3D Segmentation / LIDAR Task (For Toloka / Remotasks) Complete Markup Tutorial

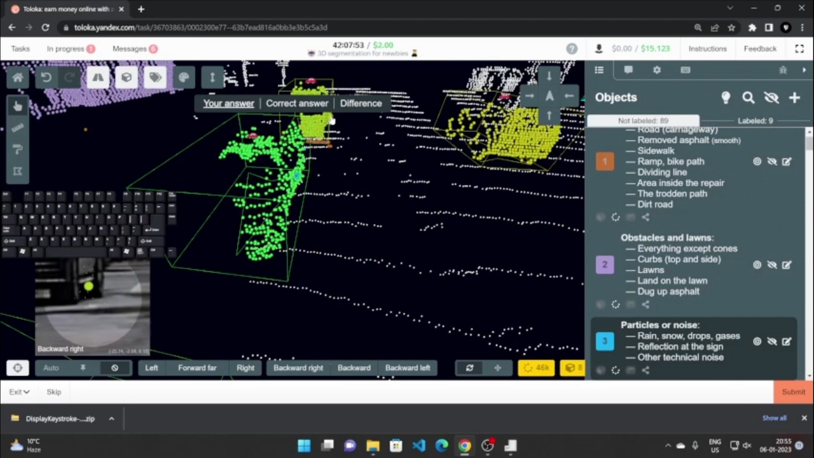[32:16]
Now one good thing about this process, if you mark all the cars first, so now you can just paint the road without any tension.
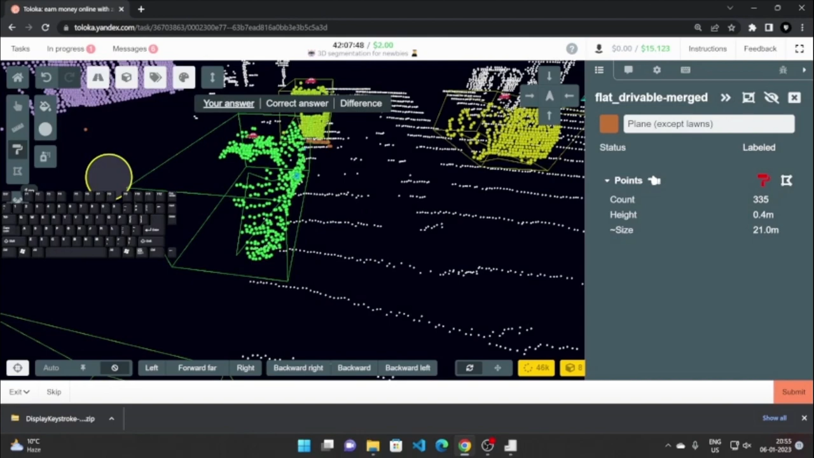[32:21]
Okay, so I will just paint everything like so.
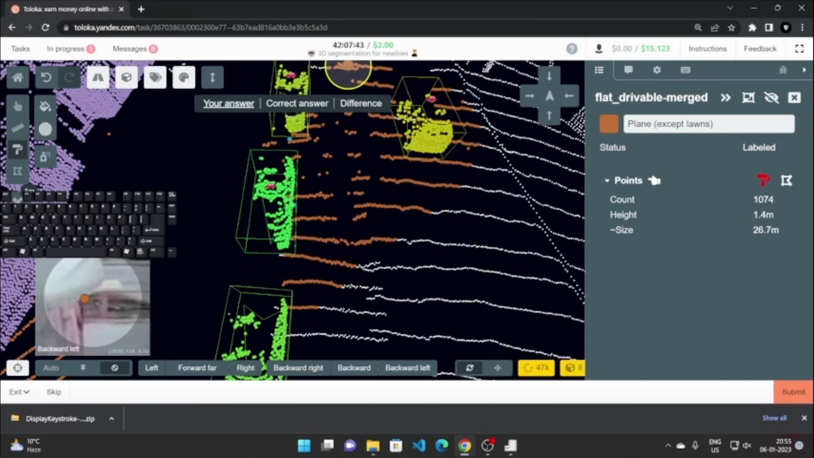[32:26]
There is no tension that I'm going to paint over the car because they are already marked,
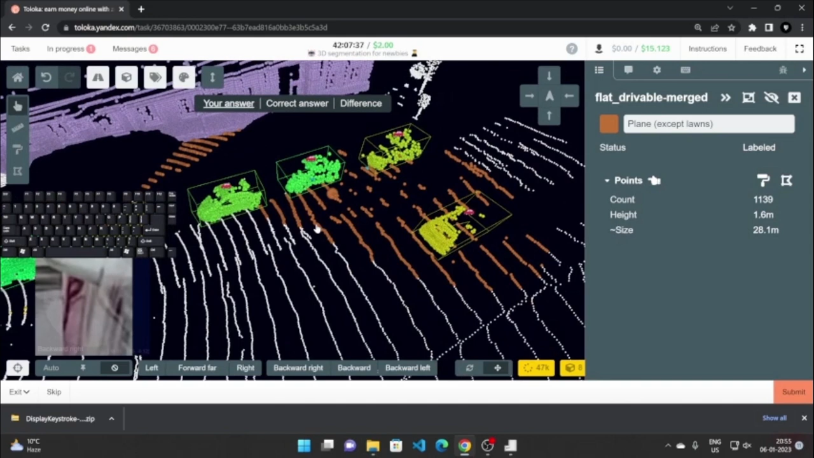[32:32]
and I don't press control, they are easily marked. Okay, so if I don't press control, they will not be overlapped. So I will do this.
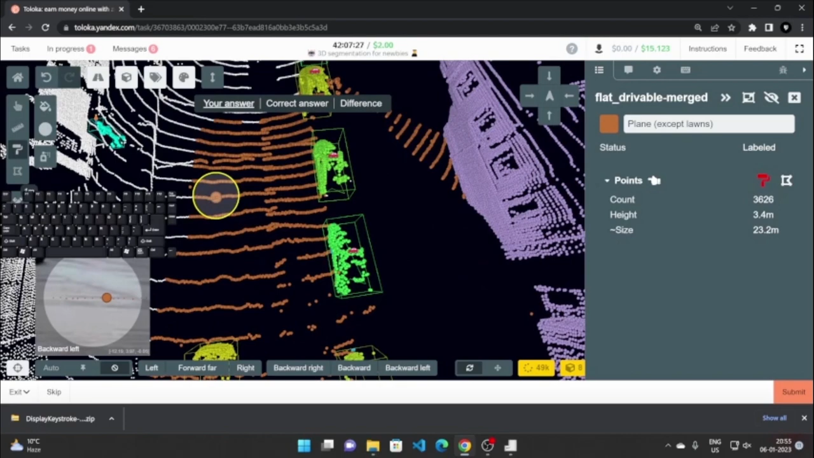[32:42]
Now same for these points below, you will just paint them blue.
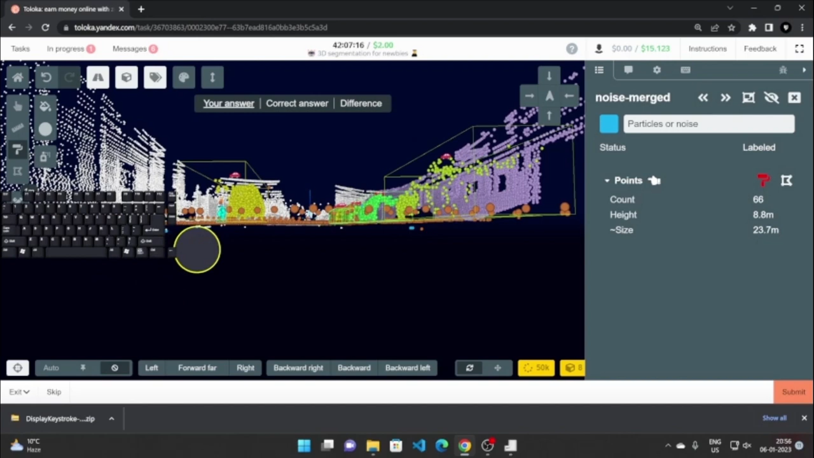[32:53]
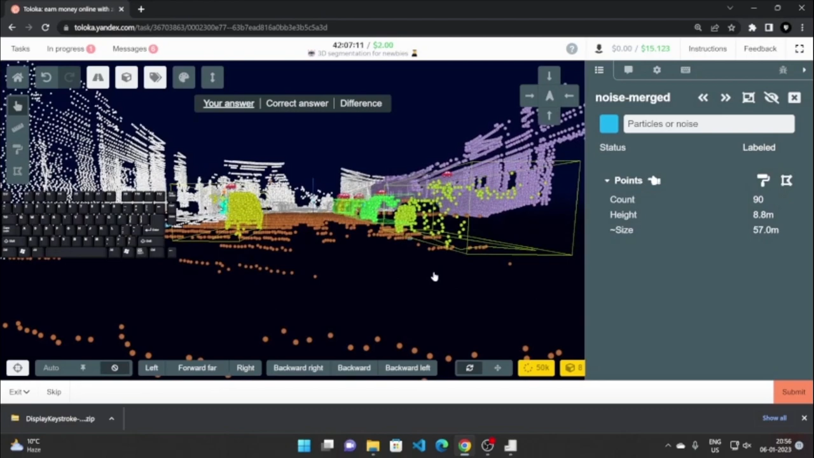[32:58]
Also, now one more very important tool that you are going to use is the height view. Like right now it is set from minus infinity to plus infinity, and it shows all the points from these heights. Okay, so, but if you want to just hide the points of the road, so we can just start decreasing the size from here and go up.
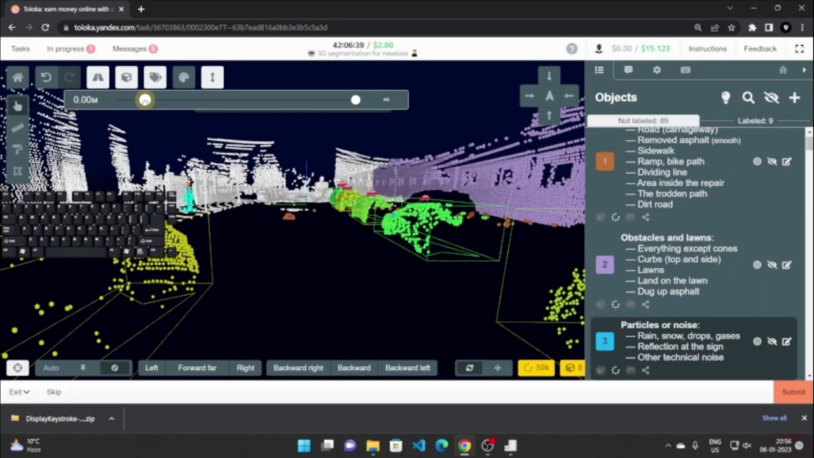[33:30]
As you can see, the points are starting to just be hidden, so only the points
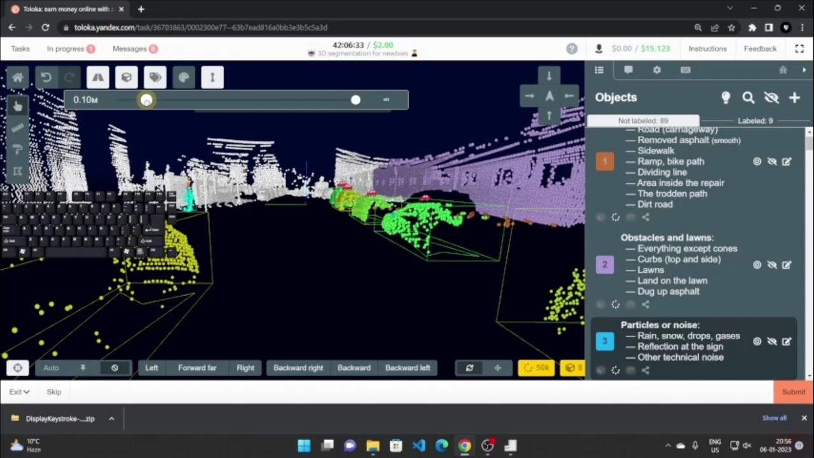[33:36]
that have some height are now visible.
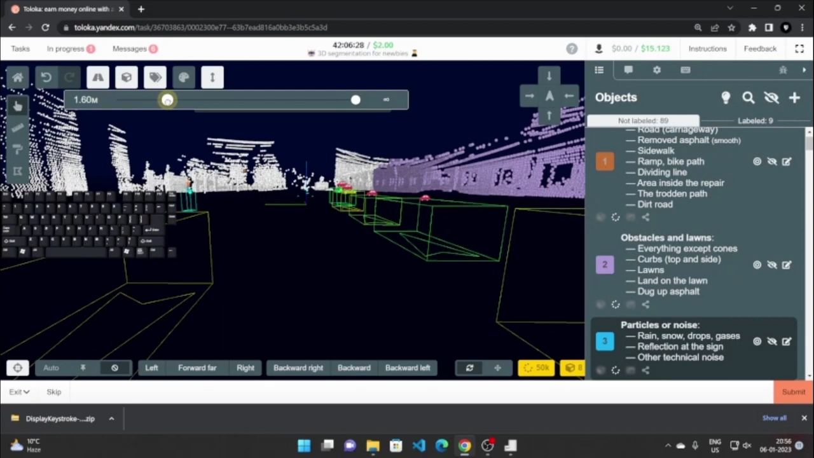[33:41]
And if I keep increasing it, you will see that the buildings are now hiding and everything now is now hidden. Okay, everything is now hidden. The same can be done in the reverse also by using this.
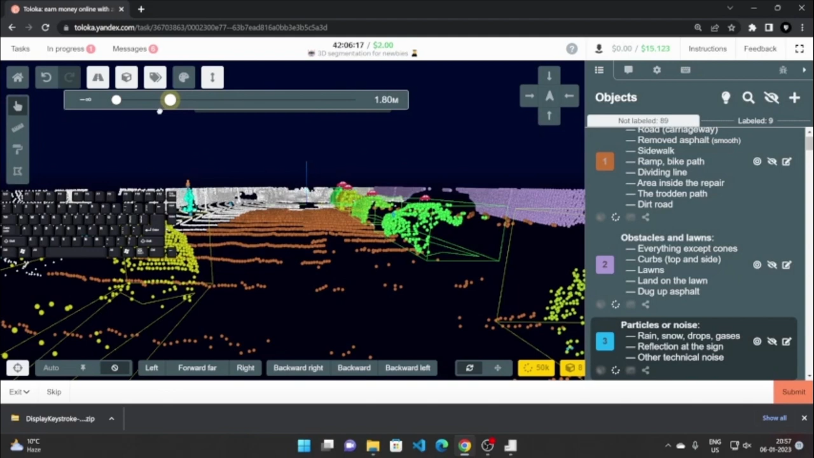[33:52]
Okay, so you will use this basically to mark noise. Like, let me just show you. As you can see, the noise particles, they just dangle in space.
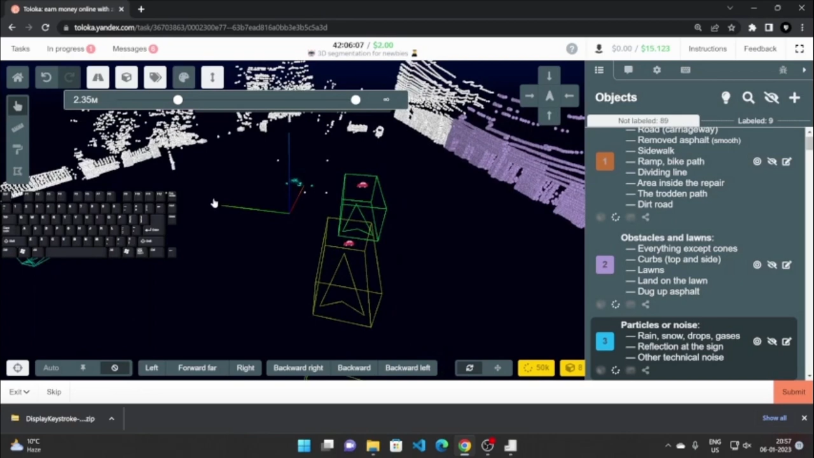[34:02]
So we can just use this to remove all the road below,
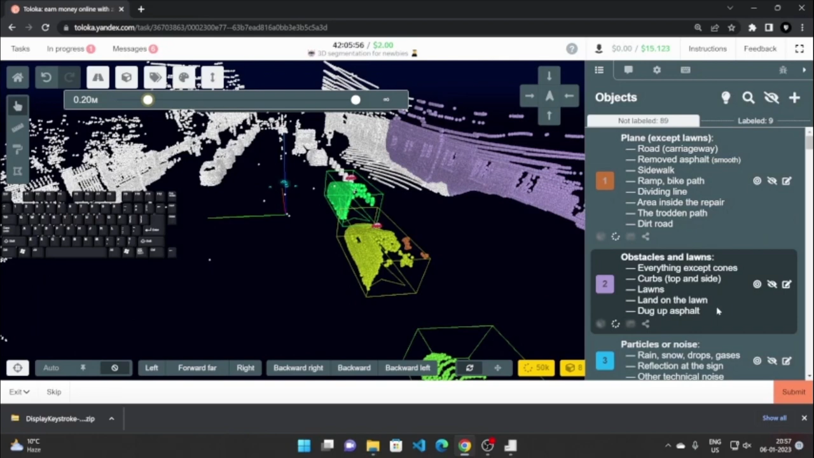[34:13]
and we can just mark these points easily.
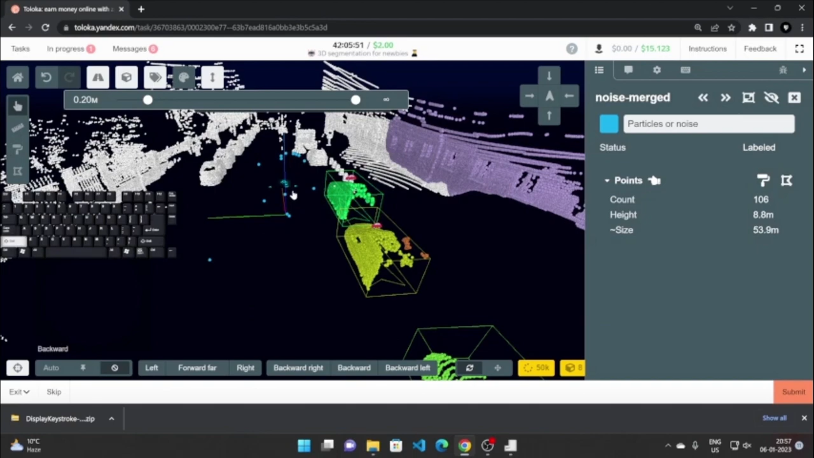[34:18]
Now there is no tension of painting anything else because the road is not there to be marked.